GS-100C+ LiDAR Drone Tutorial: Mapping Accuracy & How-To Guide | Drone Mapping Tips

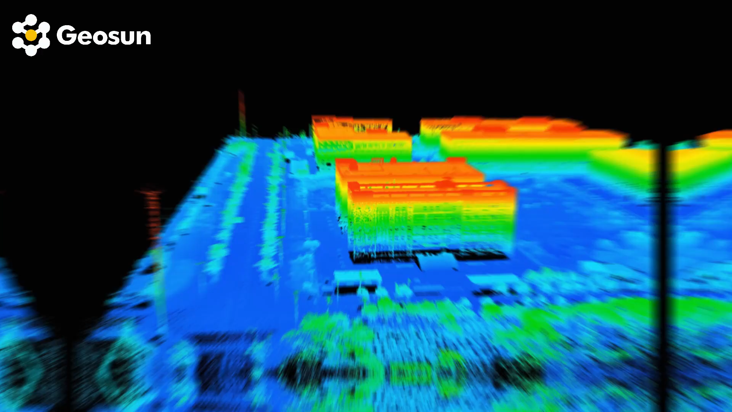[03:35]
Now we have the point cloud. We can see a lot of details here, buildings, roads, and trees.
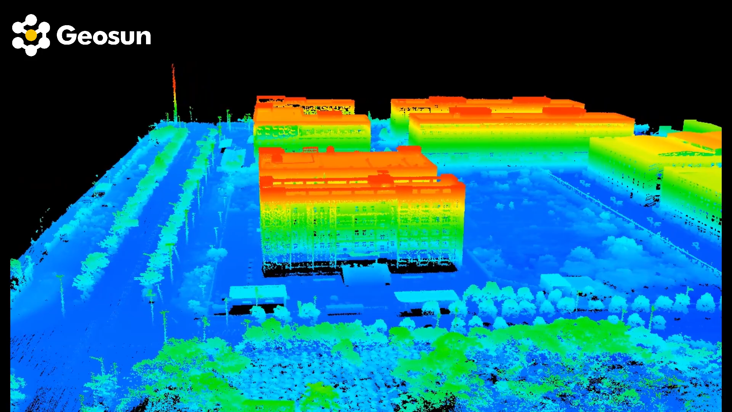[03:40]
It's perfectly reflect how the real environment looks there.
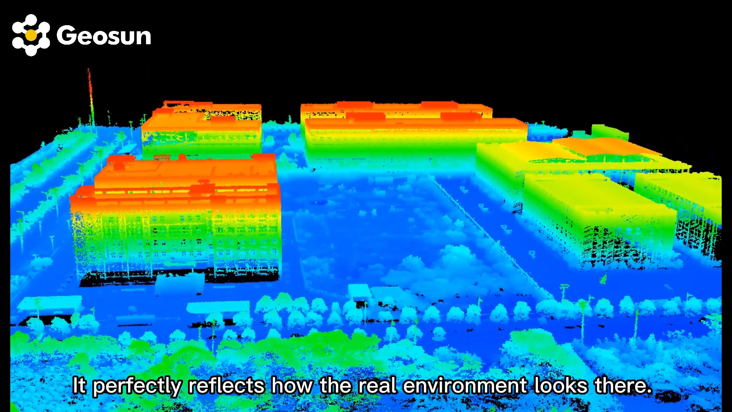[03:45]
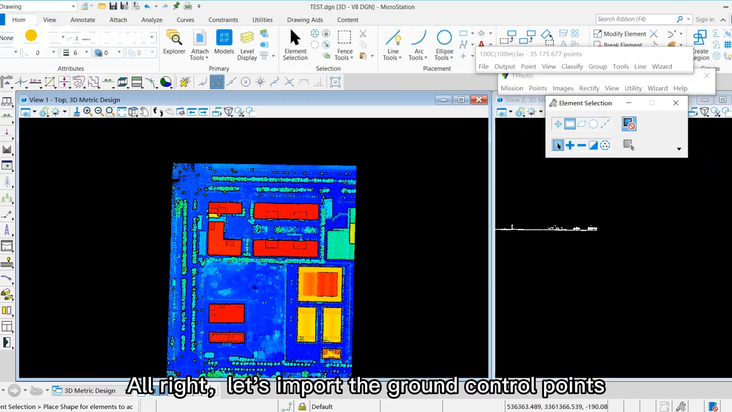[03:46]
Alright, let's import the ground control points and generate a control report.
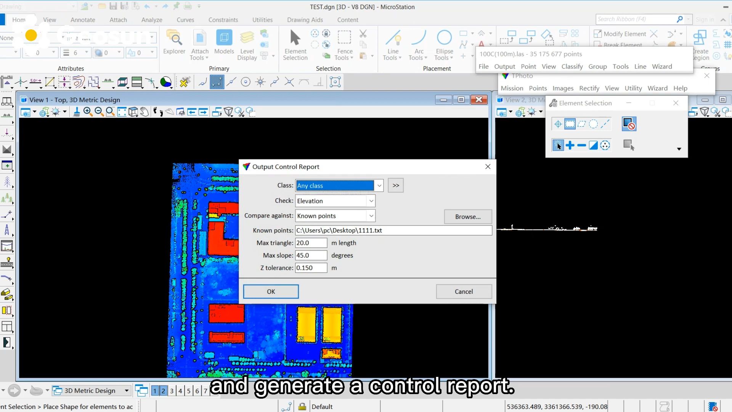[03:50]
Here we can see the ground control points and their exact coordinates.